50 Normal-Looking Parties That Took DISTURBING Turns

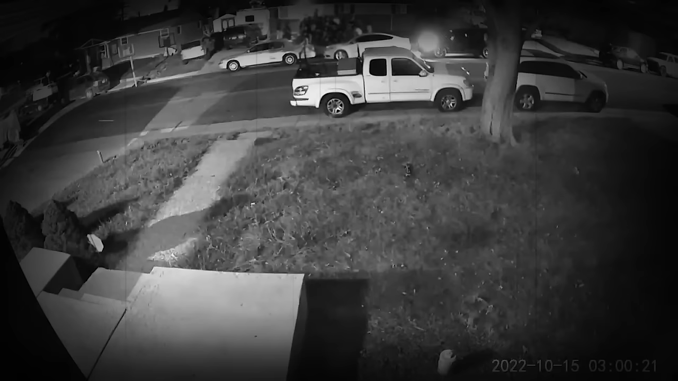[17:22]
As teenagers spill out of the house into the street, a blue SUV drives past and several gunshots can be heard. Some in the crowd attempt to shoot back, but in a matter of seconds, the car is gone.
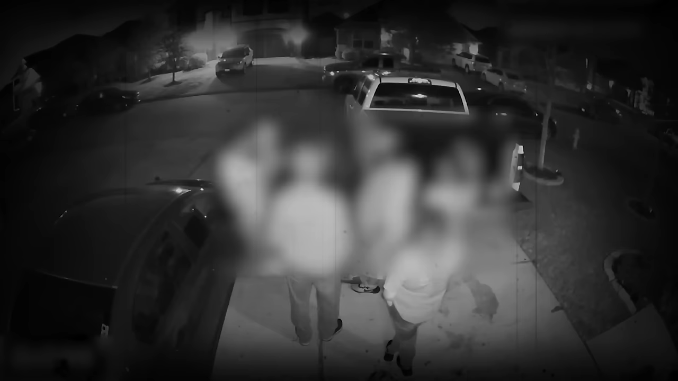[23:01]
In 2023, more than 200 teens attended a house party in the Baytown area of Houston, Texas. A fight broke out, which then escalated to a shooting. As people ran for their lives, 3 teens ended up getting shot while another was trampled. Thankfully, they all survived.